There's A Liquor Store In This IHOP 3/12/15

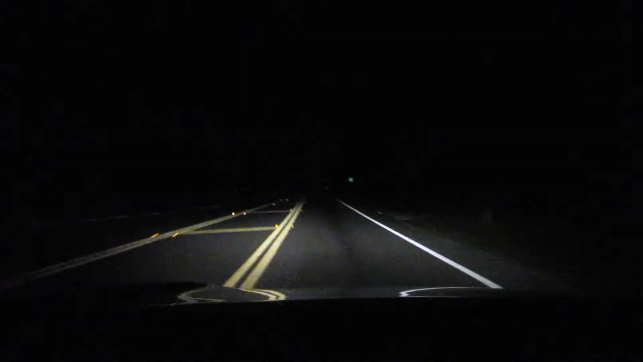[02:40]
So by the way most of the roads that you take in Florida have no lights on them except for your headlights so this is what you end up seeing the majority of the time when you're driving around at night which is kind of crazy except for oncoming traffic. It's like that old game from Atari I think it was like the night driver type thing and you get people like this that
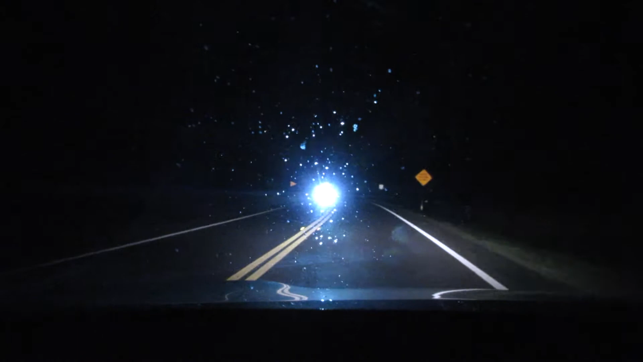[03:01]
they said that they want to have their brights on because they can't see so anyhow just thought it'd be fun to show you guys. Hey I'm back home finally and it's only 10.